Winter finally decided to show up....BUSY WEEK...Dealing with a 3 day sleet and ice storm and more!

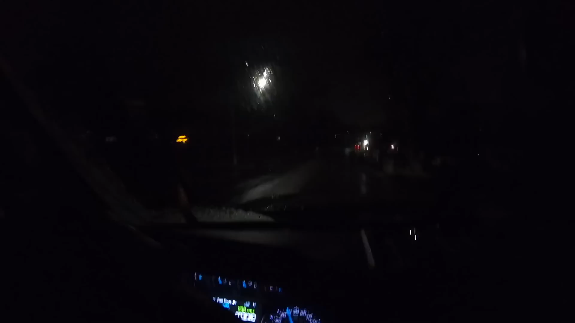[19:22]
Sleet, that is. It snowed a little bit, so we got a coating of snow on the grass. And it is sleeting like crazy right now, and very slippery actually. So can't really see it at all. When we get to the shop, you'll definitely be able to see it better. But essentially what's going on is the snow, I think, is over. We were supposed to get a burst of snow, so that's over. Now it's supposed to sleet and rain and freezing rain for the next 48 hours essentially,
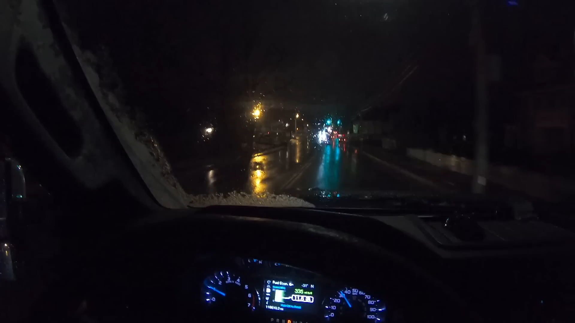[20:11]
I mean, I slipped when I got out of my house getting into the truck, but we're gonna go treat everything tonight pretty heavy. Hopefully kind of get a good base layer down and go back out in the morning,
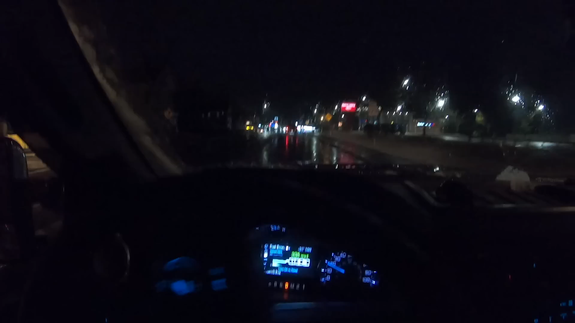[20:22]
and then just watch what's going on throughout the day tomorrow and just be on standby and go it as we need it. That's kind of the game plan. Like I said, you probably can't see anything on camera right now, but the roads definitely look bare and just wet, but there's definitely a nice layer of sleet coming down. And if I shut up, you can hear it pinging off the windshield.
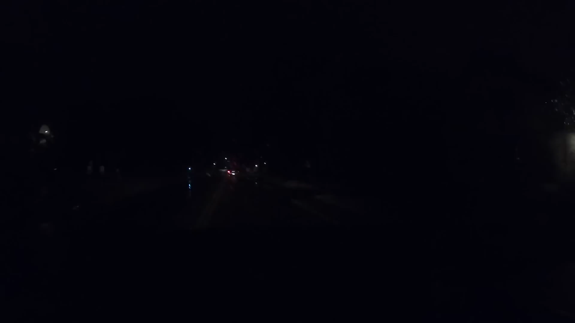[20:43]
Not sure if you can hear that, so. We'll be at the shop shortly. The truck's already loaded up, and we're just gonna jump in and go. We actually gonna throw some ice melt in it. So that's the game plan. We'll see you guys shortly.
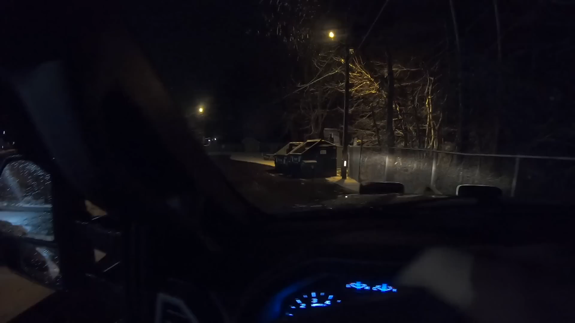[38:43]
But you can kind of see on the grass, there's almost probably 2, maybe even 3 inches over there. We had ocean effect snow for like literally the whole day yesterday.
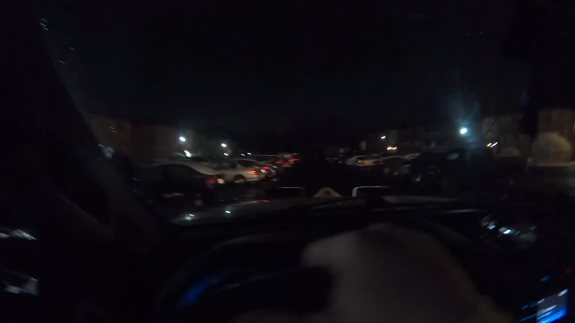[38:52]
And we treated this parking lot pretty heavy yesterday during the daytime. And whatever we put down burnt off all the snow. It didn't really stick either way on the surfaces, but even now with the ice, it's actually not too bad.
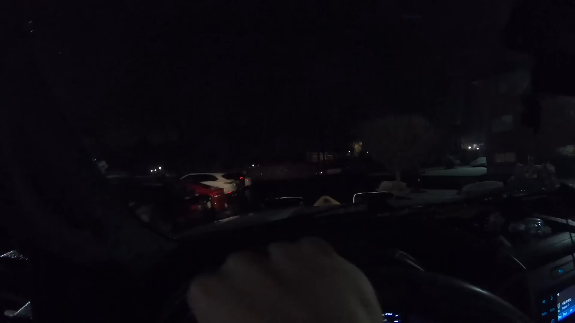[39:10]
There's definitely some icy spots, but it's not as bad as I expected it to be here. We're right at 32. So if it was a little bit cold, I think the ground would be a little bit icier, but it's not too bad.